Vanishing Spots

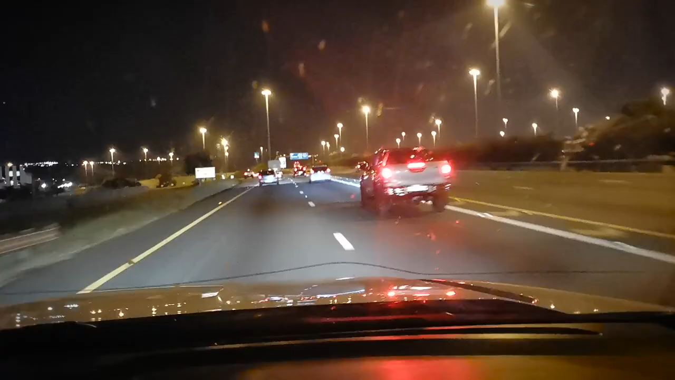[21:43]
all right it's nine o'clock in the evening here we are driving through the center of Johannesburg
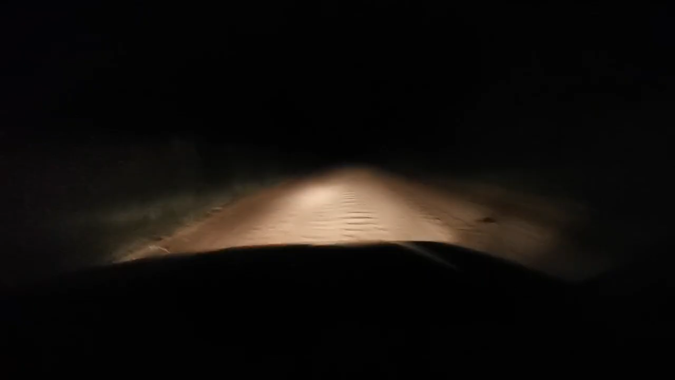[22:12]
okay so we are finally off of the tar road and back on the ground road and we've got about 50 kilometres of ground road to go before we finally get there